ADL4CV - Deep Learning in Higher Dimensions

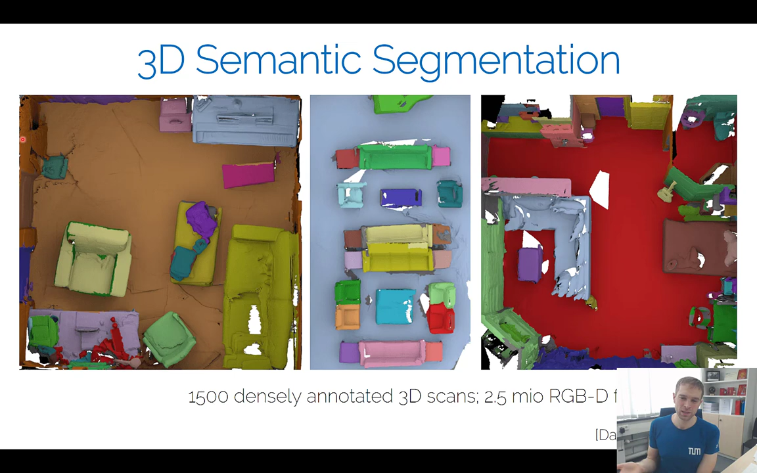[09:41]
That you basically predict a class label for each of these surface points. And this is what 3D semantic segmentation is. Same idea what you had in 2D, you can then do in 3D. And then you can go further and say you can do instant segmentation, object detection, all these kind of things. They all work in 3D. But now I wanted to talk a little bit about the volumetric grids.
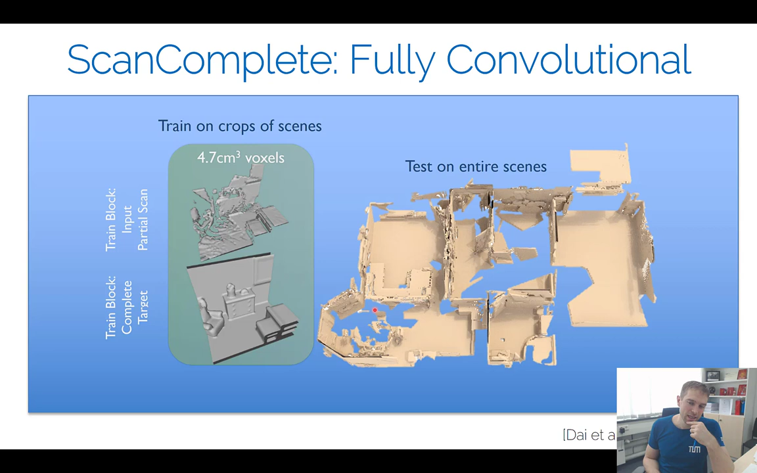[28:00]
So you can do shape completion or semantic segmentation on a whole floor in one shot. Yeah, there's a few things to make the predictions here better. It's not just a simple autoencoder. You can do things like autoregressive models in 3D. It's similar to the pixel CNN but in 3D.